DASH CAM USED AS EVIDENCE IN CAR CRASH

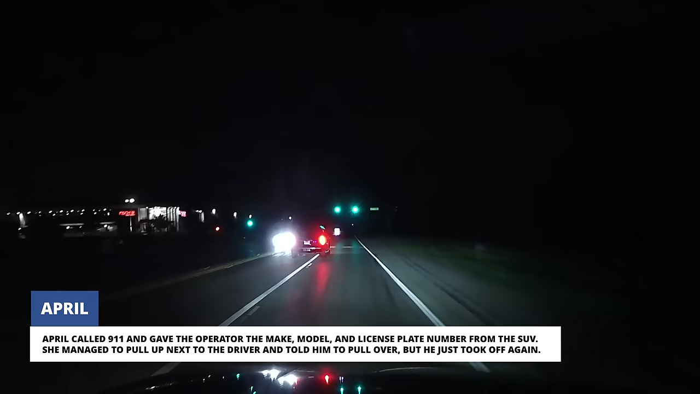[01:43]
April called 911 and gave the operator the make, model and license plate number from the SUV. She managed to pull up next to the driver and told him to pull over but he just took off again. While the 911 operator dispatched police to her location,
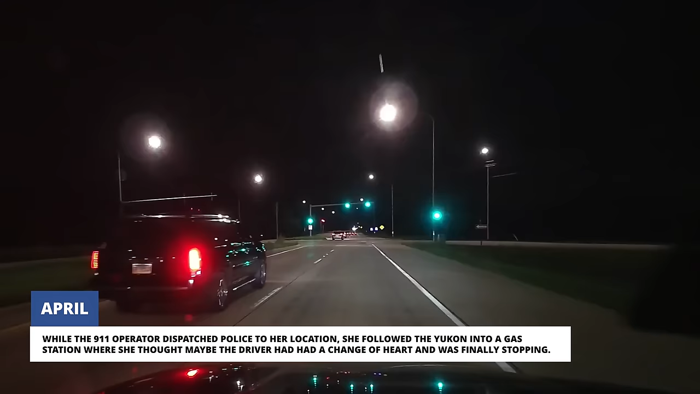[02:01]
she followed the Yukon into a gas station where she thought maybe the driver had had a change of heart and was finally stopping.
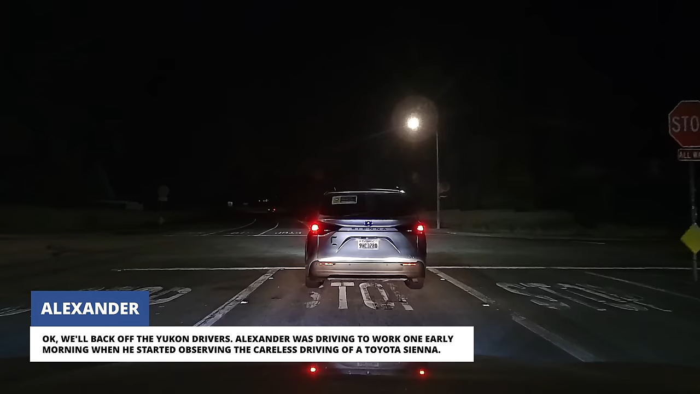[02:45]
Alexander was driving to work one early morning when he started observing the careless driving of a Toyota Sienna. As it continued speeding down the road, Alexander noticed headlights on the left side of the road come on,
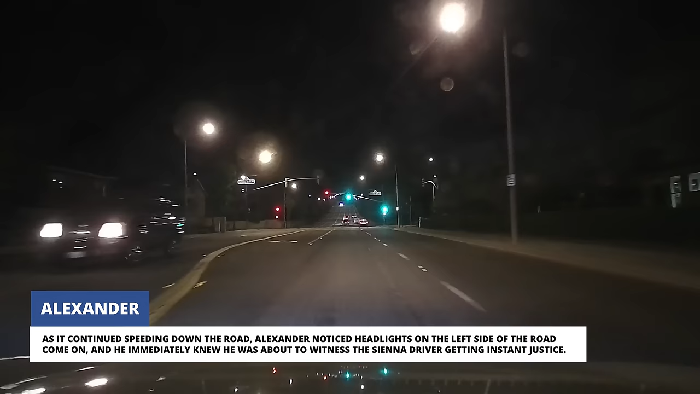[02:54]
and he immediately knew he was about to witness the Sienna driver getting instant justice.
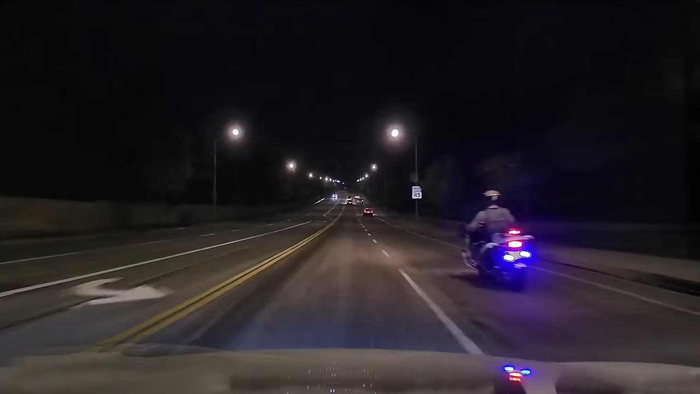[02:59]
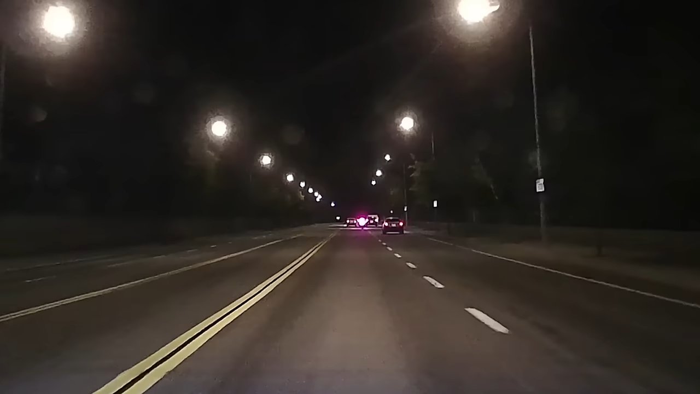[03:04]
Not only did the motor deputy stop the Sienna driver, we can see they weren't the only driver who was in a hurry to get to work on time and who now would probably be late. Remember what we said in last week's video? Give yourself enough time to safely reach your destination.
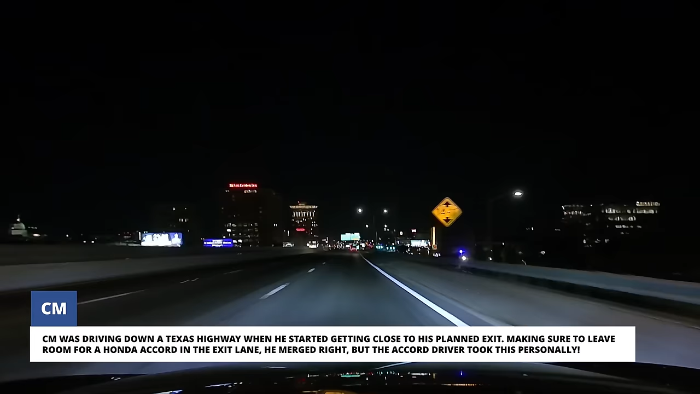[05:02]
Making sure to leave room for a Honda Accord in the exit lane, he merged right, but the Accord driver took this personally.
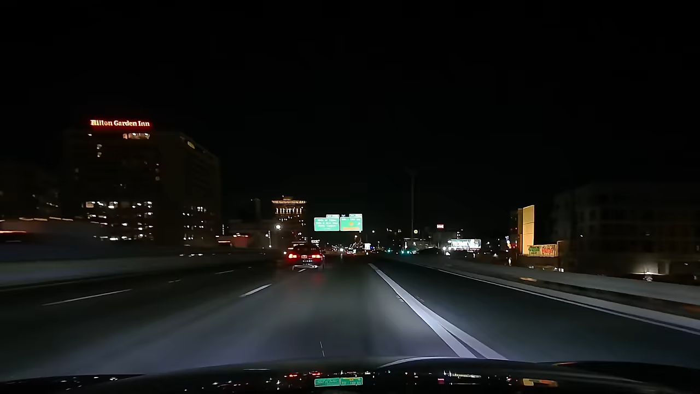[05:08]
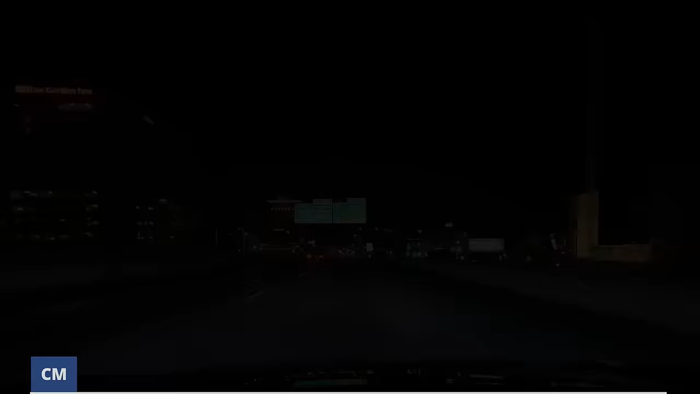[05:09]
Before CM had a chance to exit the highway, the Accord driver sped around him, clipping the front of his Honda Civic before driving off.
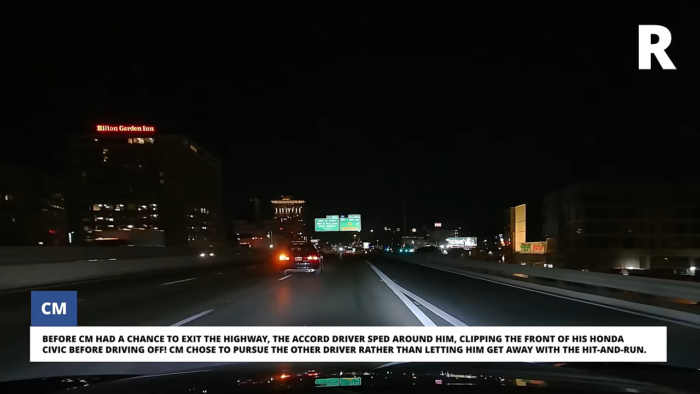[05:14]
CM chose to pursue the other driver rather than letting him get away with the hit and run.
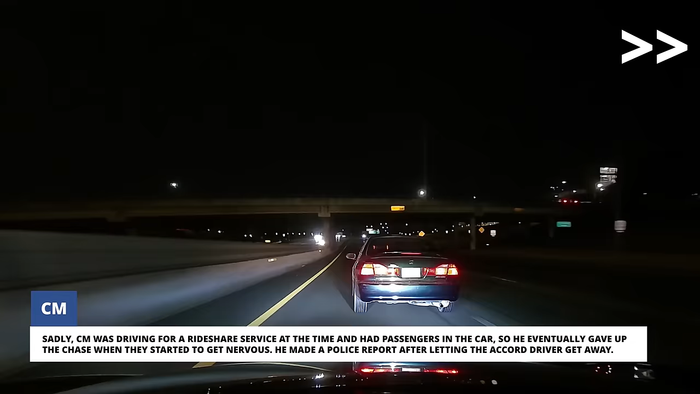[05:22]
Sadly, CM was driving for a rideshare service at the time and had passengers in the car. So, he eventually gave up the chase when they started to get nervous. He made a police report after letting the Accord driver get away.
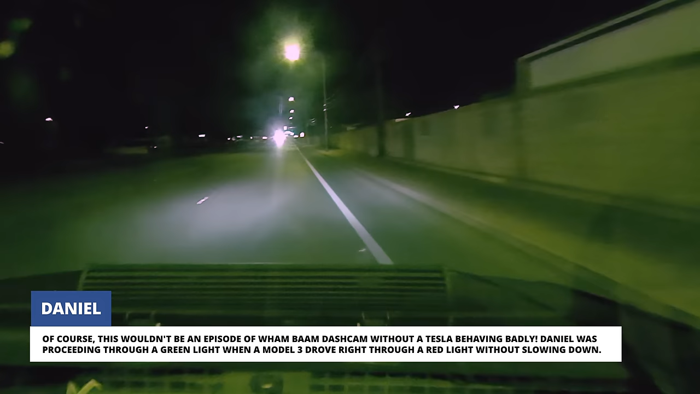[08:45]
Daniel was proceeding through a green light when a Model 3 drove right through a red light without slowing down.